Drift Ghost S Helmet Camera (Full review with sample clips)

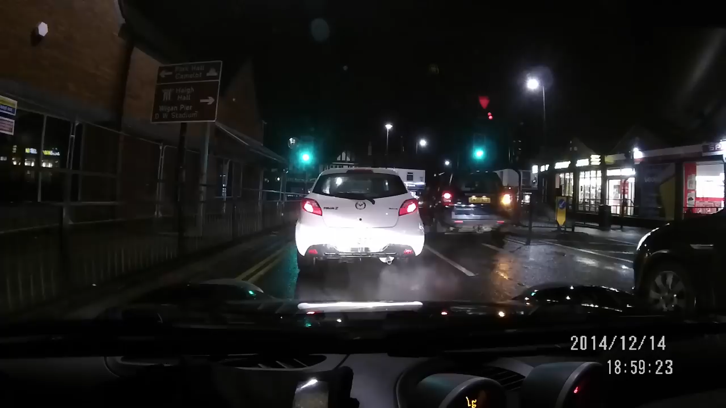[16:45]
By the way, I'm using iMovie, people always ask that, and that's what I use to make these videos with. Anyway, I'll pass over to me in the car at night.
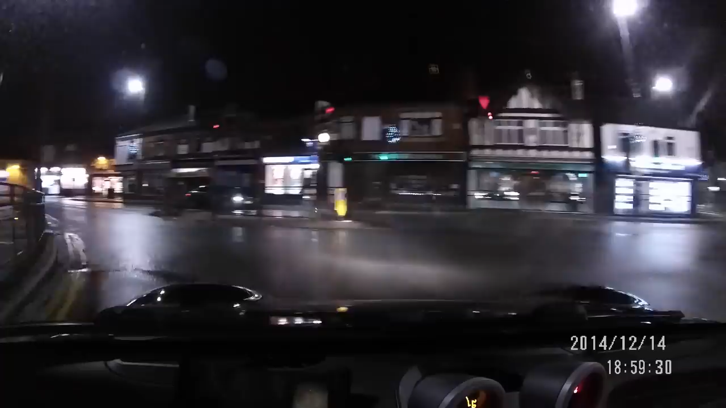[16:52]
You get a good idea of what the night quality is like, and you'll also be able to hear the microphone a little bit more in the car as well. This is actually the second time I've taken the car out to get these particular night shots, because the first time I took it out, when I got home and looked at the footage, it was terribly grainy.
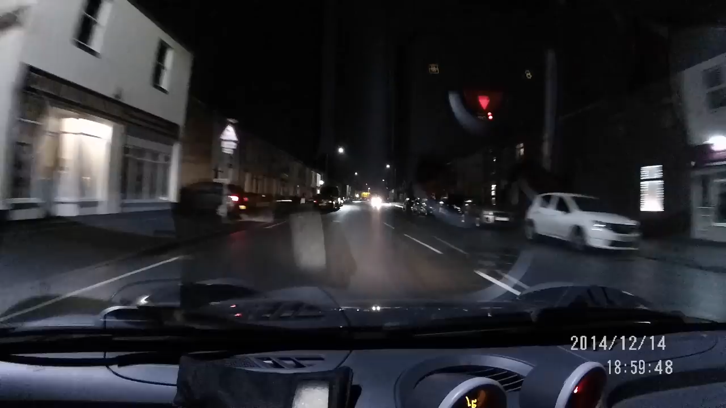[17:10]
I couldn't figure out what had gone wrong, and then I realised I'd still got the camera set in the 1080p 60 mode. Now, of course, 60 frames a second means that each frame has less time to get the light into it, so effectively a 60 frame per second video needs more light than a 30 frame per second one. So at night time, a 60 frame per second video looks grainy, whereas a 30 frame per second one doesn't. So that's why I had to go out and reshoot. I had to shoot it in the best possible mode, which is this 1080p 30 one.
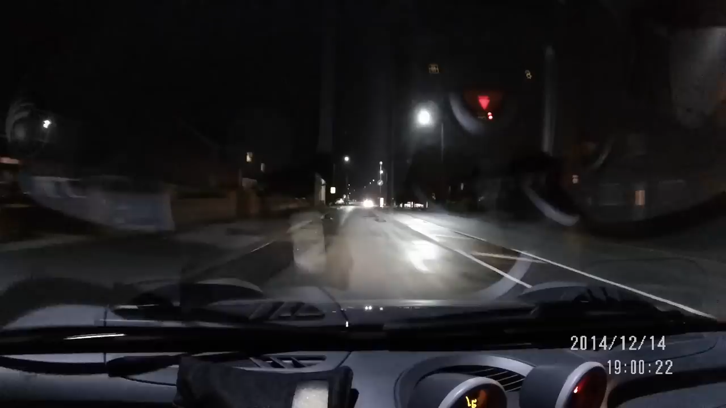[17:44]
But that also opens up another issue. The fact that when I looked at the camera, I didn't know what mode I was in, is directly attributable to the fact that the screen on the camera, the little tiny icons on there, are so small that you can't discern one from the other. Now, it took me a while after that shot before I could get out on the motorcycle because the weather's so terrible, but here I am, I'm going to do it now.